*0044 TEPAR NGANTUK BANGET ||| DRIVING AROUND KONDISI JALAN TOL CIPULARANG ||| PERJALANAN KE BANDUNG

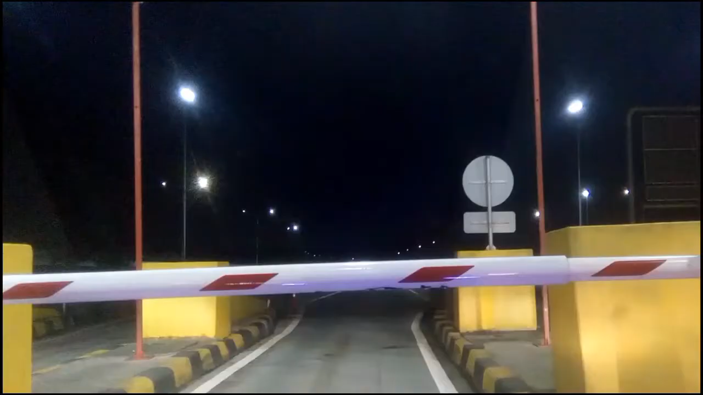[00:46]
oke kita sudah sampai di gerbang tol kahurupan utama kita lanjut lagi tarifnya itu
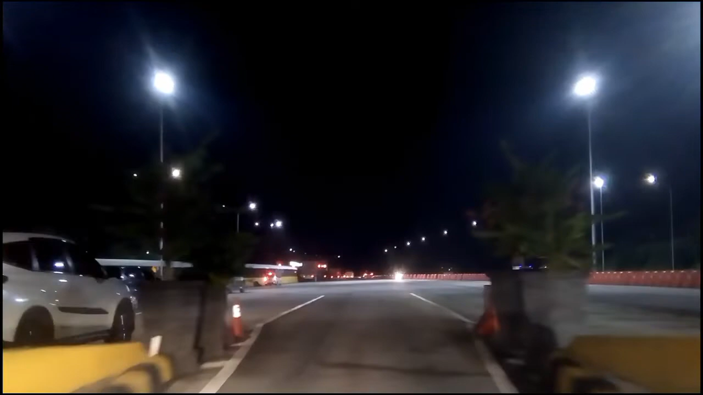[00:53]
Rp15.000 ya dari tadi kita tol dalam kota banger di gerbang tol ini
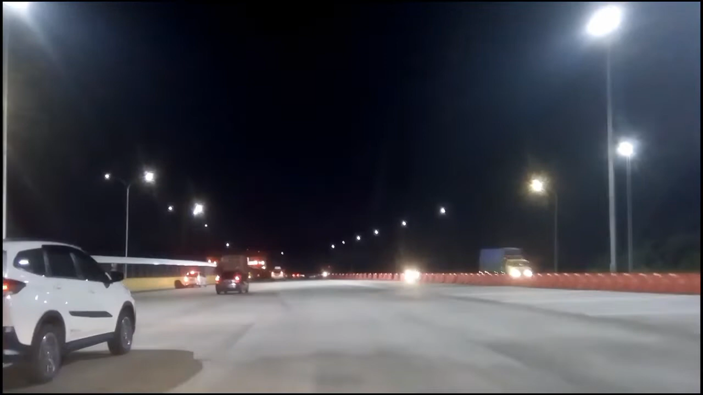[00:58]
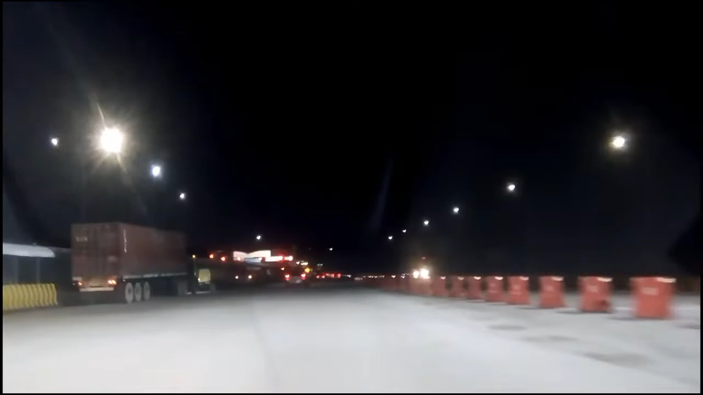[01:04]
inilah kondisi malam di gerbang ke arah Cipularang
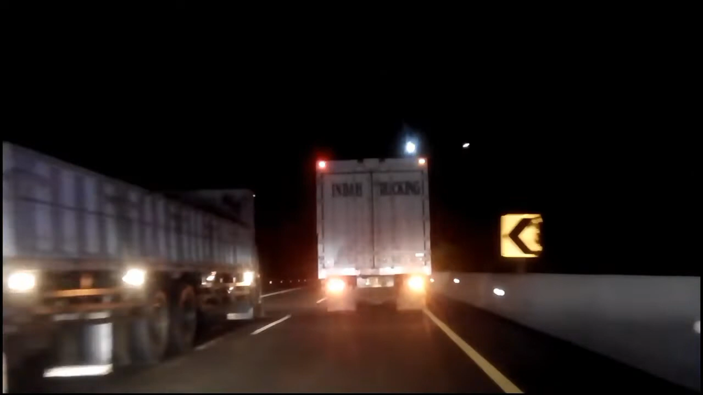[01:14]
masih didominasi sama truk-truk di jalan tol ini ada dua lajur penerangannya cukup ya kalau disini tapi kita harus hati-hati karena tol Cipularang purba lenyi ini
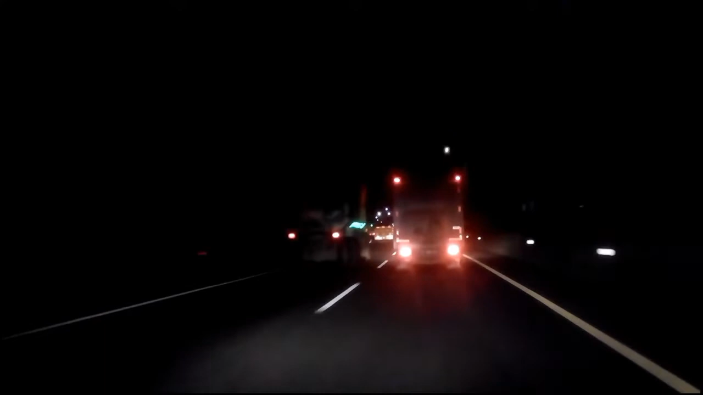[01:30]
banyak banget kejadian ya kita dari berangkat itu harus selalu berdoa semoga dirindungi dalam perjalanan kita kondisi jalan nya di sendiri di sini sih cukup baik ya
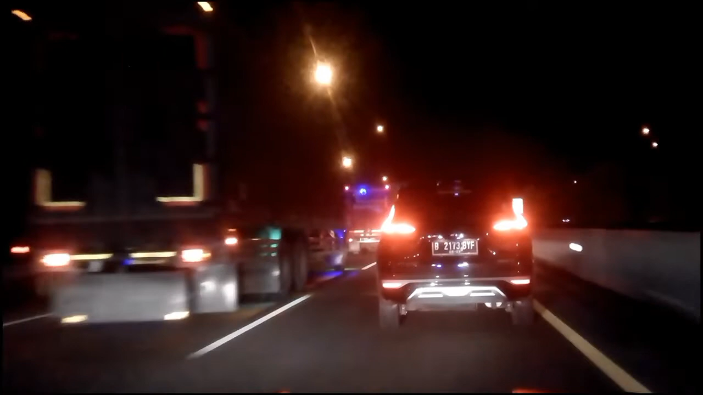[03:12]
ngedem gak jelas minta jalan padahal liat sendiri kondisinya kayak gini ini orang kenapa mabok apa ya apa kurang piknik apa kebelet kencing
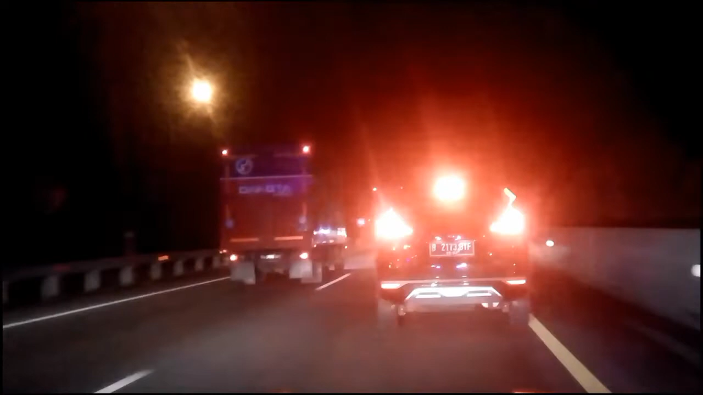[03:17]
entahlah ini di belakang itu masih ngedem-ngedem tuh dari platnya sih plat biasa bukan plat pejabat ataupun plat apa dia tapi ya gitu deh nyalip lagi coba lagi berusaha ya di depan kita sekarang
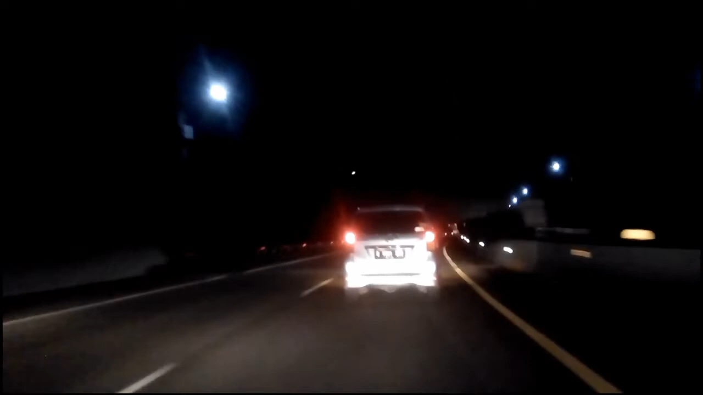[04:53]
kita kalau jalur cepat itu ada mobil pelan ya inilah kita ke kiri dulu kita ke kanan lagi tapi emang sih batasnya disini 80 km per jam jadi kalau ada kendaraan pelan sebelah kanan kita nyilip sebelah kiri di kiri ada truk juga langsung kita ke kanan lagi
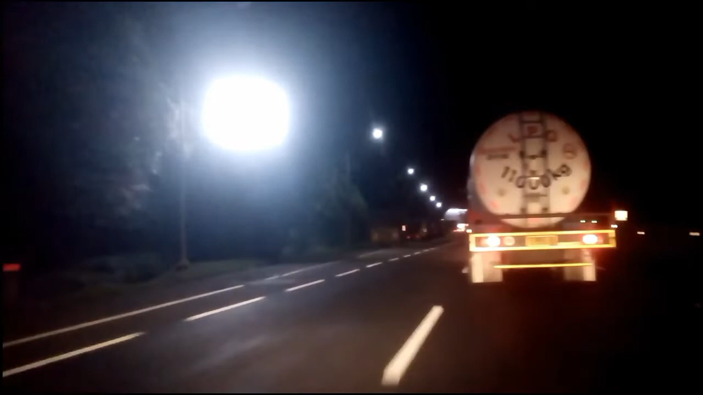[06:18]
jadi abis nyalip satu siap-siap masuk rest area kita sekarang udah sampai di rest area km 88
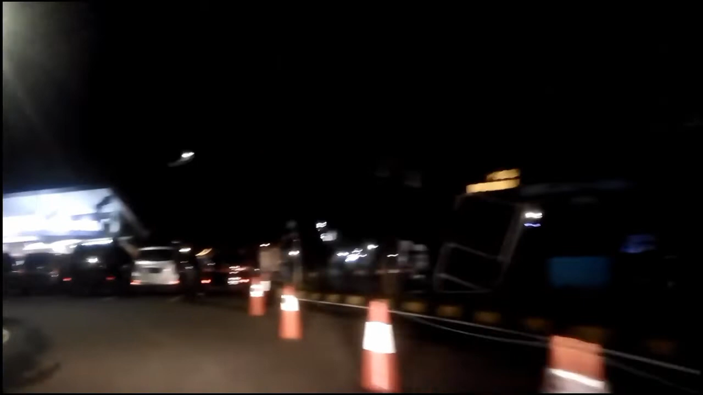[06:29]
rest area ini sebelum rest area km 80 sampai dengan 100 100 ya 90 sampai dengan 100
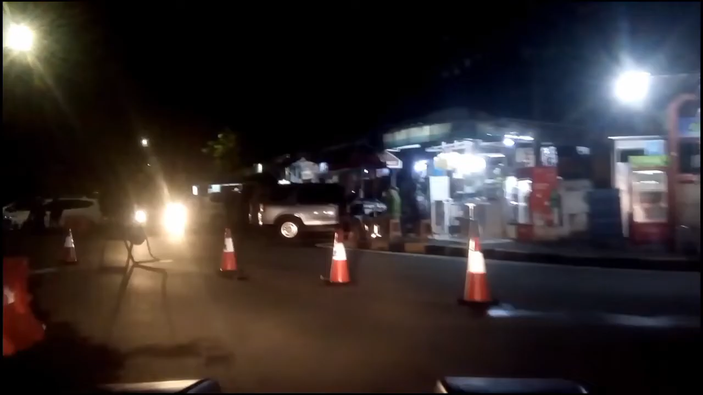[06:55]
itu biasanya dibuka untuk kantong-kantong parkirnya supaya lebih luas
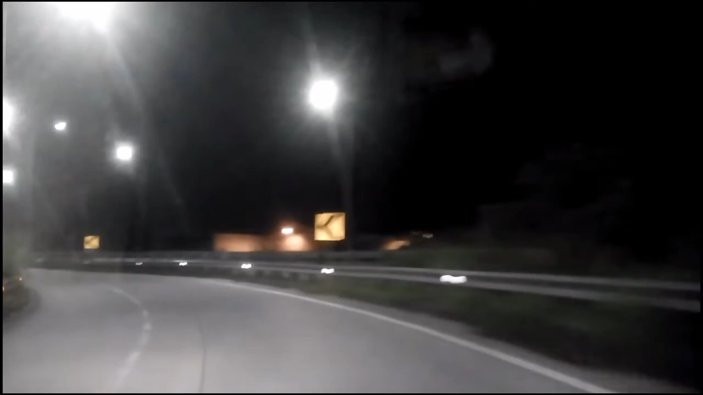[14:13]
kondisinya penerangan cukup bagus disini jalannya juga cukup juga masih bagus penerangan cukup bagus lah inget tol ini inget kayak tol bocimi kondisi penerangan pada saat malam harinya seperti tol ini